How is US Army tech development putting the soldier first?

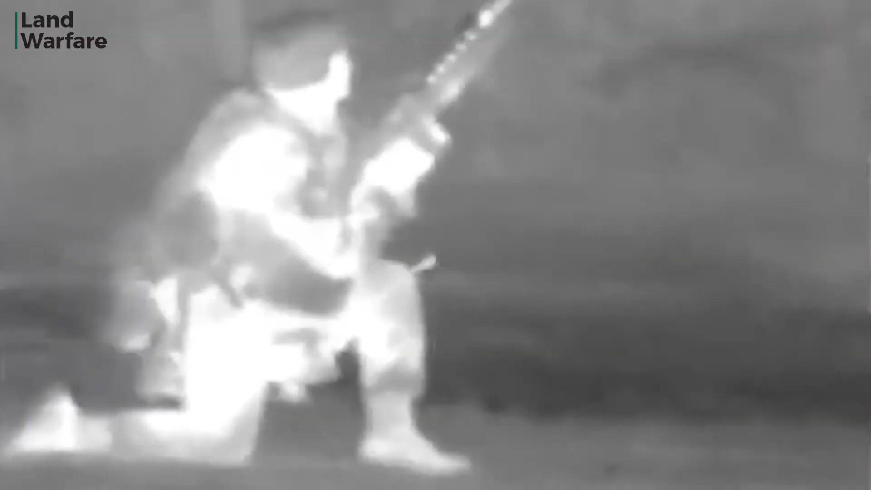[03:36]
So we give the basically a next generation night vision and a whole bunch of other capabilities rolled into it.